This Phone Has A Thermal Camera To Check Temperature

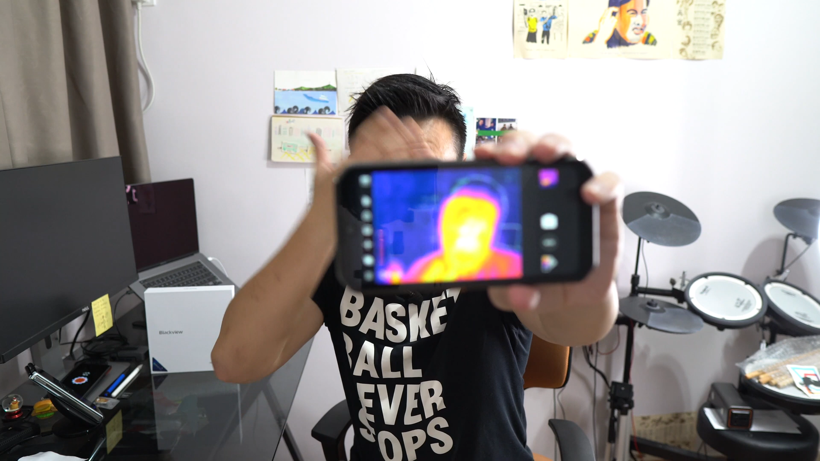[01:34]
Now, why is this particularly important at this point in time?
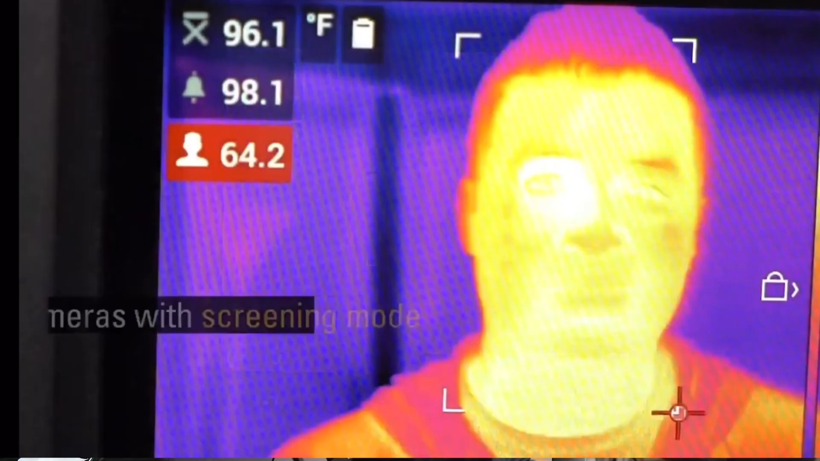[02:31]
It scans your body to check for the heated areas and it will see if you have a fever or not.
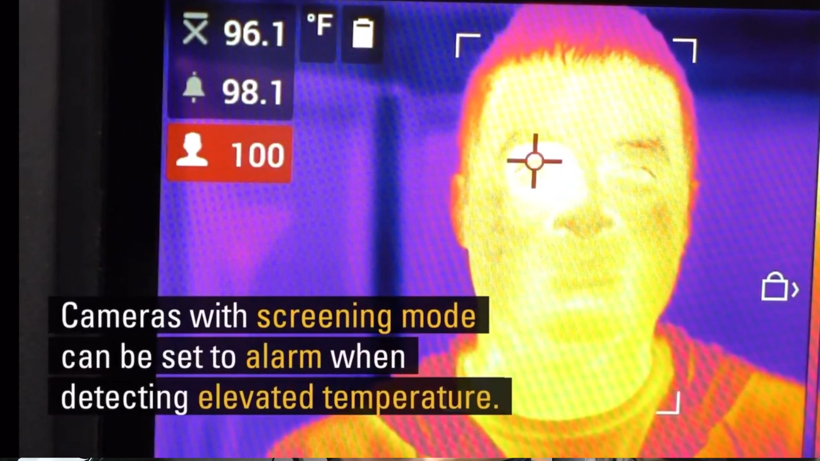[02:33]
Now, obviously having a fever, it's not the end all be all symptom of having coronavirus.
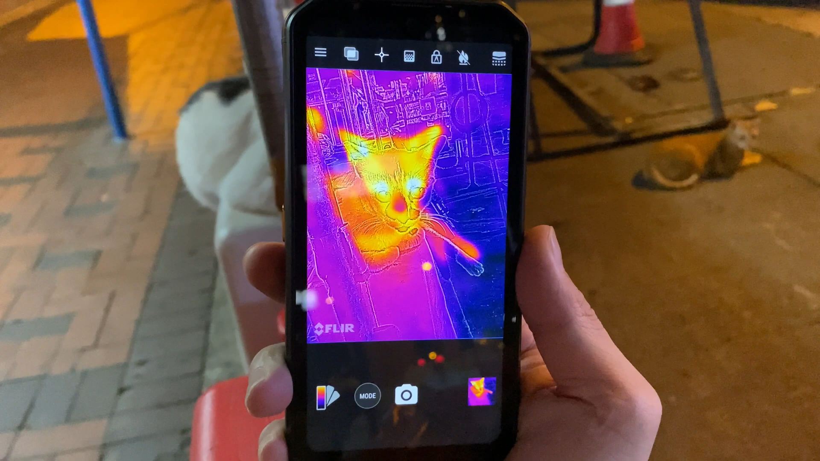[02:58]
But as you see here, I've already taken this outside and I'm like scanning cats
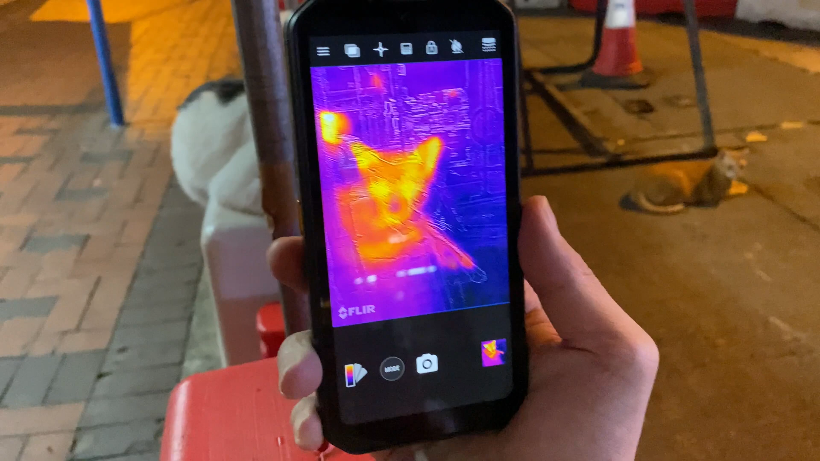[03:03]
and trolling all the neighborhood cats left and right. They hate me so much.
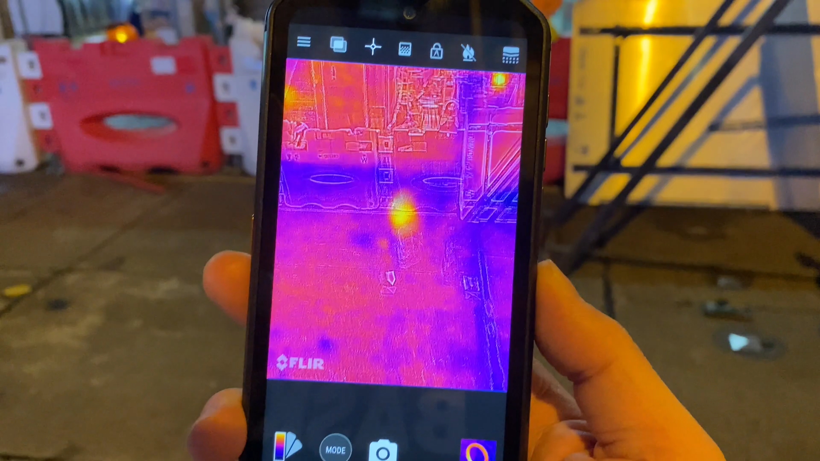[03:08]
But you can tell that the infrared camera actually works and it also works on electronics too.
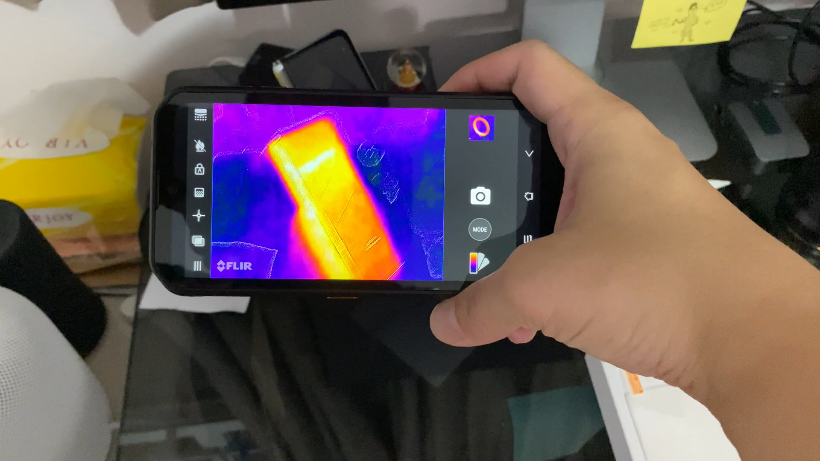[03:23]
It heats up at the wireless charger and the Samsung Galaxy phone that's on the base and also in the camera.
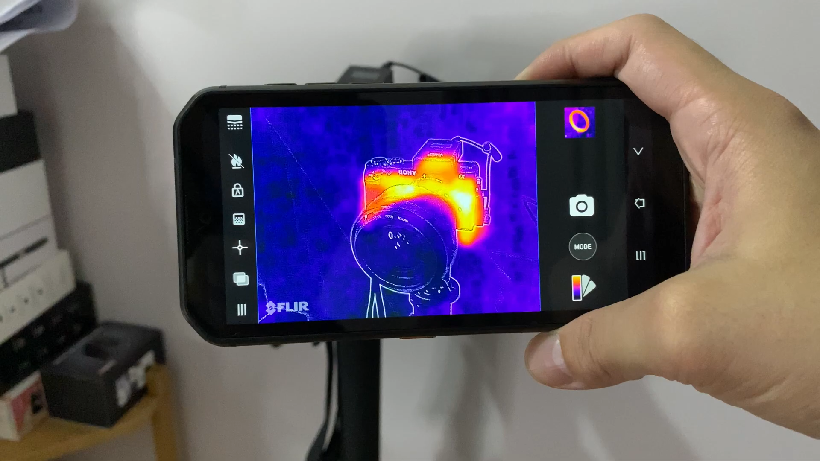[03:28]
Okay, so aside from this FLIR camera right here, above it,
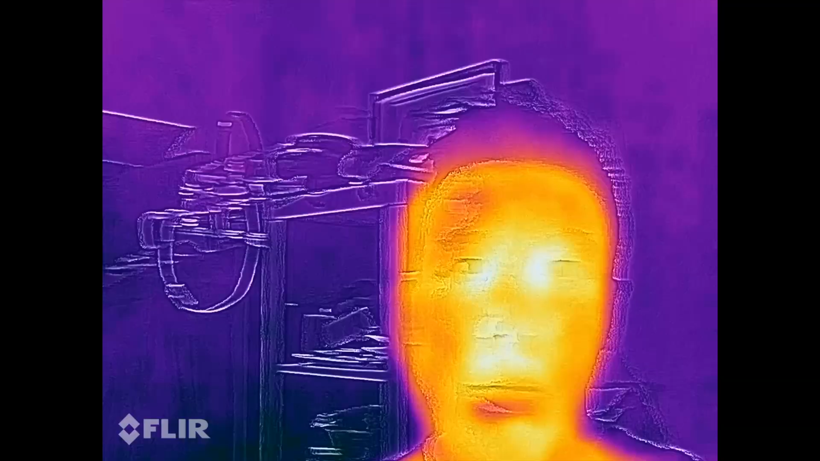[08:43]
So if you consider the fact that this camera offers you something that no other smartphone camera can do right now,